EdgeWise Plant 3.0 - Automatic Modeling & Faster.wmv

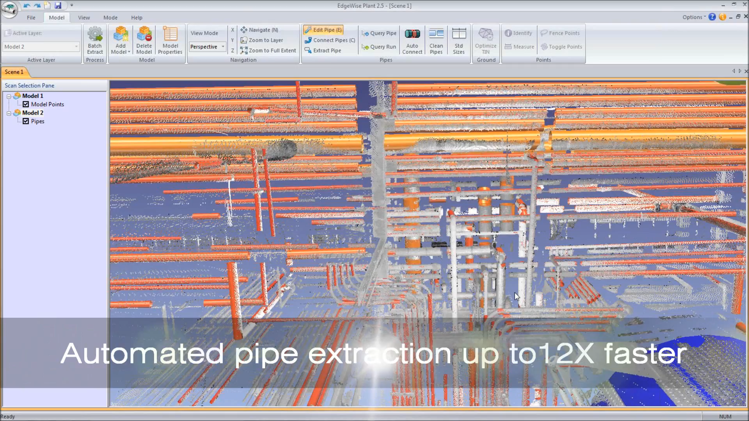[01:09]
Up to 12x faster processing and greater percentage of pipes being found,
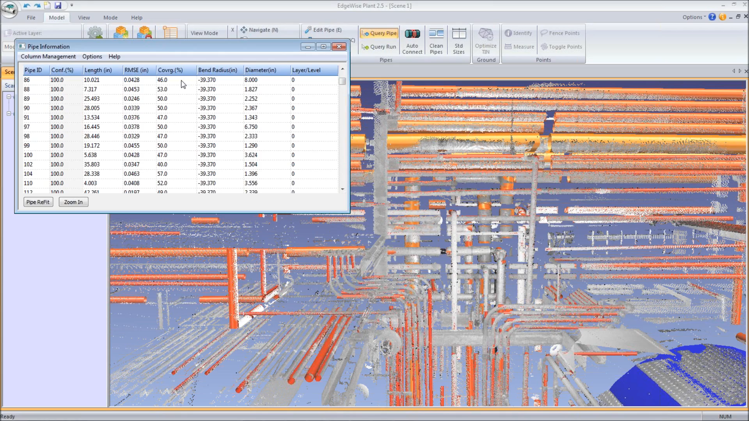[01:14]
3.0 speeds up the scan-to-model workflow dramatically.
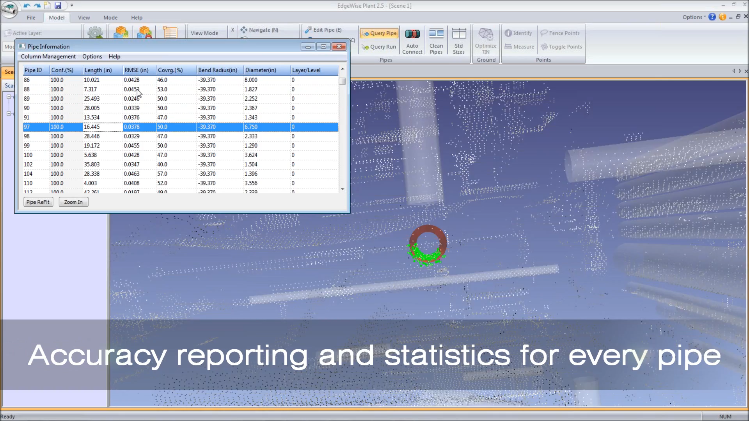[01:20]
You can see the QA tool validates the accuracy and fit of every pipe, and provides a visual representation of how the algorithm extracted each pipe.
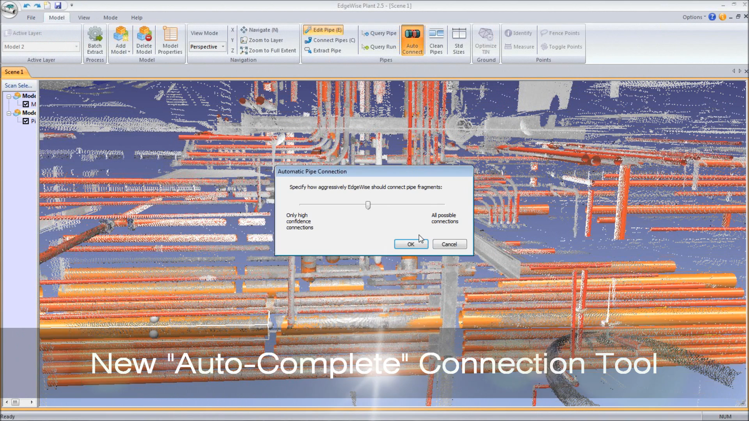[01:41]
The new AutoConnect tool is a revolutionary development based on our AutoComplete technology.
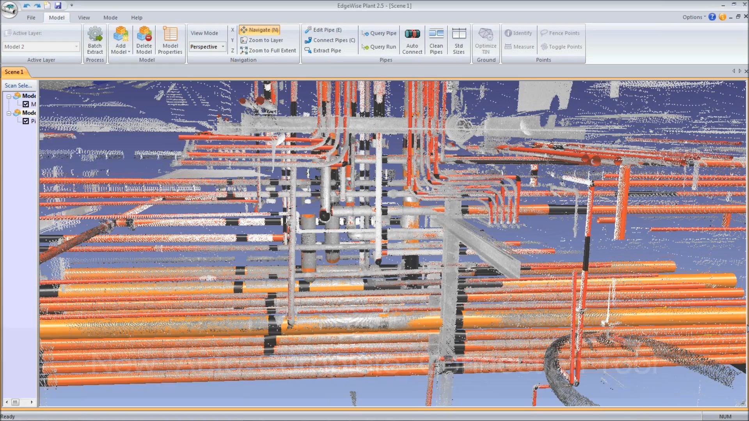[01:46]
This tool is extremely fast and automatically connects straight pipe and bend connections from point cloud occlusions.
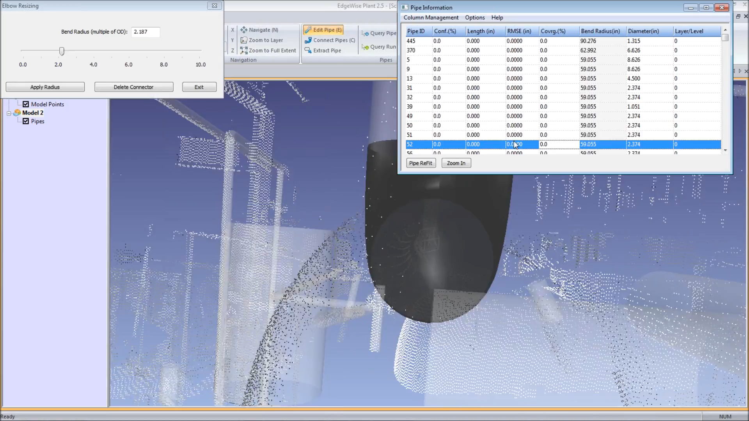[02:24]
To cycle through the bends quickly, use your arrow keys on the keyboard.